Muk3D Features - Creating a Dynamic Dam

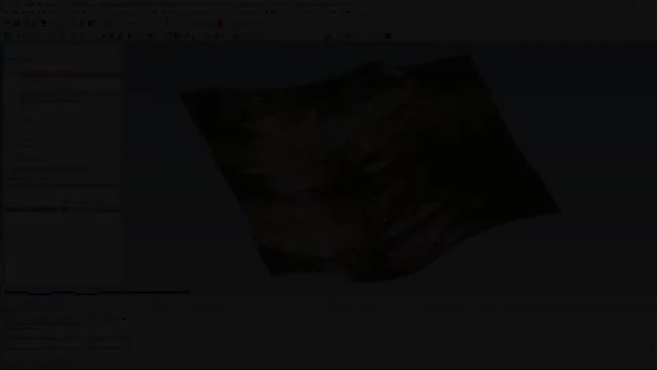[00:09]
Hello and welcome to a new episode of Mac3D tutorial. Today we'll be looking at a very powerful features from Mac3D. It is the dynamic dams.
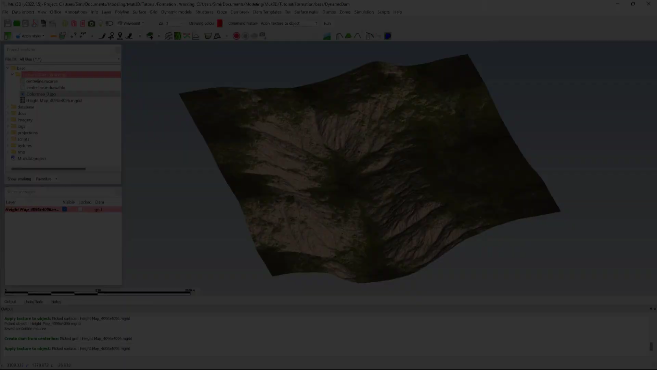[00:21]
So the dynamic dams is really a very flexible and visual approach to your initial design. You can basically do a whole lot of changes in your alignment,
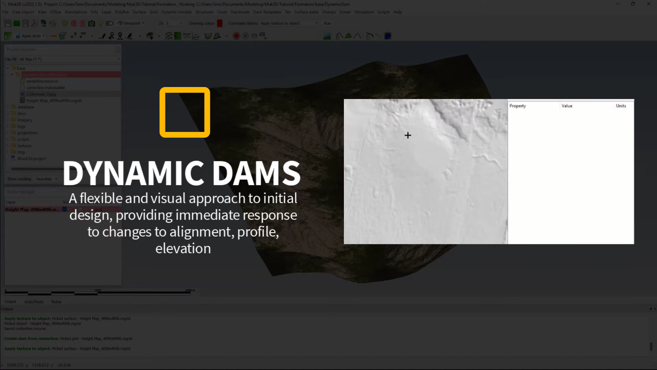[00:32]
in your profile, in your elevation and directly see what is the impact on your structure and on the existing site.
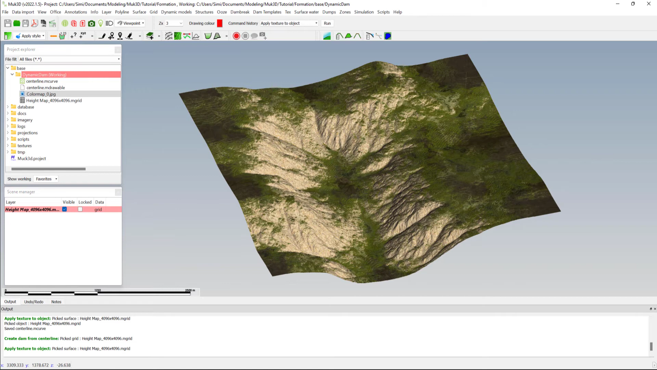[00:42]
So let's start directly with this topography that's been loaded. I'll just remove the imagery so that
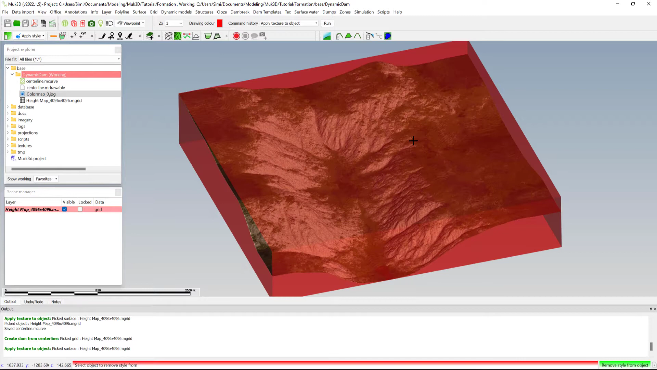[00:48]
it's a little bit simpler to visualize. And the first step will be to create your center line for your dam. So I'm going to polyline create a draw line and we'll create a center line at an elevation of 100 meters. I'll just do a very quick center line.
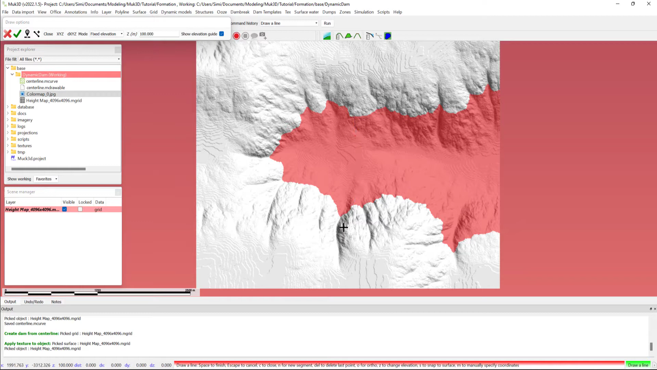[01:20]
So now we've drawn our center line and the next stage will be to draw a dam. And I will go to structures, dams, create a dam from your center line. For this initial exercise I will not change any of the default values. I will build a dam with a crest width of 20 meters, a left and right slope of one in two. I will just change slightly the shell height to make sure that the shell that will build will cross our topography.
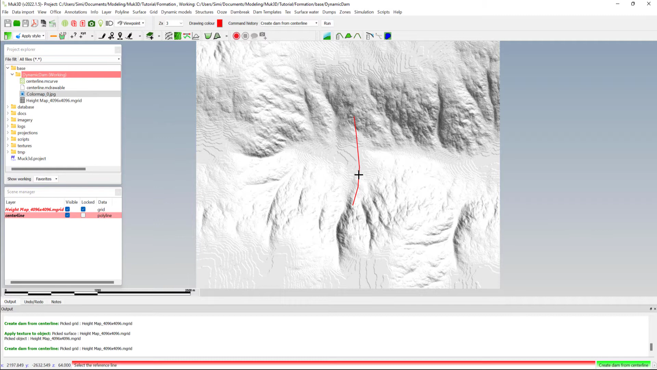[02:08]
So click on that. It will ask you to select your base grid. It will ask you to select your center line. And automatically you have a new window that appears. It will have some variables that can be changed about your design and will have some information. Like in this case, it gives you your dam volume. So the volume that you have within your dam, it's 2.8 million. And the footprint area of 162,000 square meters.
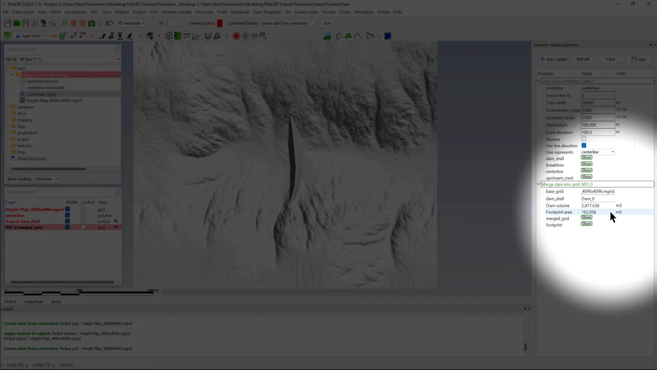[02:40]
Each of those variables are editable. So you want to change your downstream slope, you can just change your downstream slope. And automatically the slope has been adjusted. And you can see that in your visual interface. We could change the crest elevation. If you change the request elevation, in this case, we've got the options to use the line elevation. So I will remove that. And let's say we wanted a much smaller dam at 60 meters.
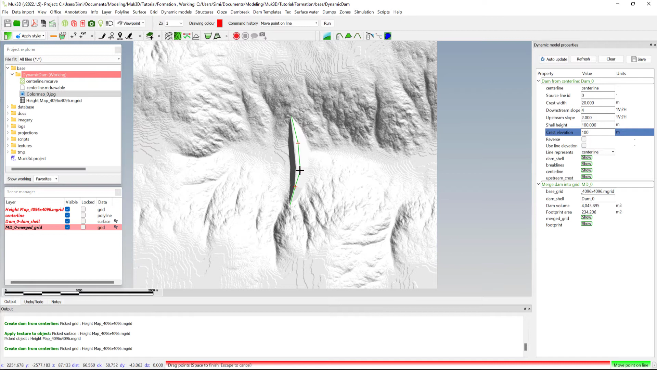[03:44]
What you could also do is directly change the alignment of your dam. So if you wanted to change slightly your alignment and then see how that impacts on your design, just change your center line. And then automatically your dam has been updated. So as I was saying, very powerful tool.
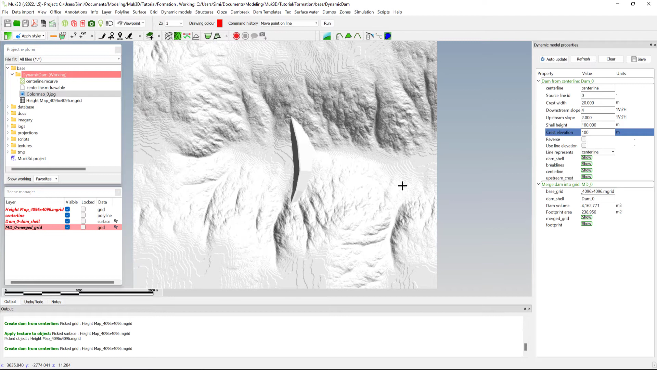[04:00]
But not only can you build your dam wall, you can actually add to this dynamic model. So in this case, we'll add a pond. We've got two types of ponds really that we can use. It's a pond by volume or a pond by elevation. In this example, we'll try to see well, what is the total capacity that we can store within this dam. So we'll just do a dynamic pond with elevation.
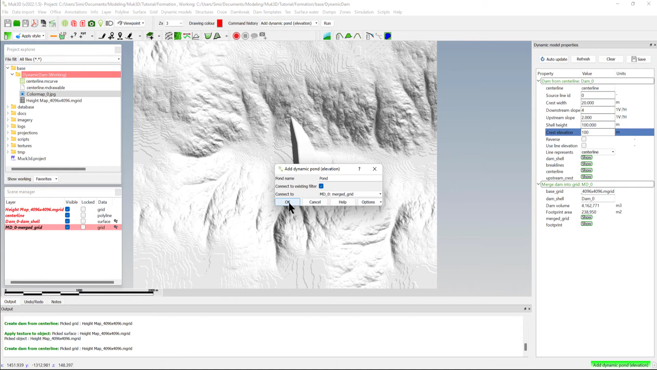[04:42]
Pond name will not change it. Connect to it will here ask you which dynamic model you want to connect it to. So in our case, we want to connect it to this one. And just select a place where your pond is. And we can see that at a pond elevation of 62 meters, it gives us a pond volume of 336,000 cubic meters.
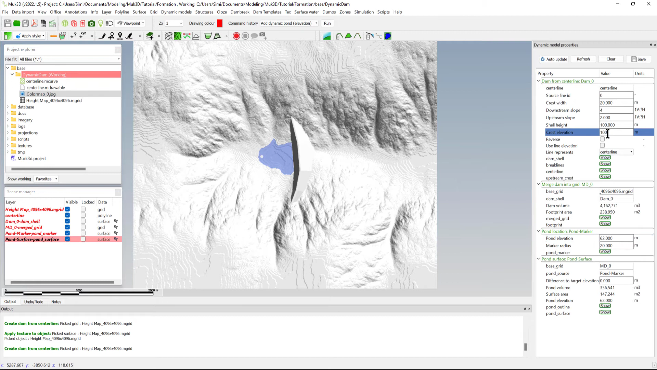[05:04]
What would be interesting for us is to all to see, well, what is the total capacity, for example. So because we have a crust elevation at 100 meters, we'll just look at what is our pond elevation. If we have a pond elevation at 99 meters, we've got actually a storage of 24 million cubic meters inside of your dam. Once you are satisfied with your model, you might want to save the entire model.